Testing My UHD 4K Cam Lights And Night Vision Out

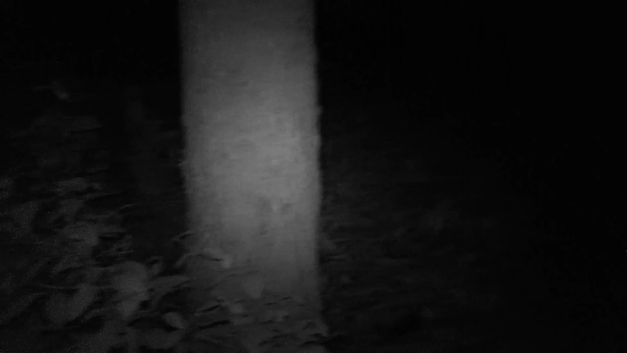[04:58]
It broadcasts in 4K Ultra HD That's why I got it on now 4K Ultra HD And it's got WiFi I can broadcast live on the internet Through my phone
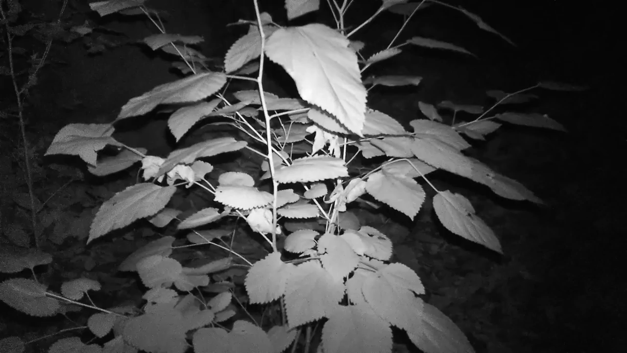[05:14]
Look at that night vision Wow It's beautiful It's not like the newer ones You can illuminate the whole woods And see through it Just the old school night vision But it still works I like it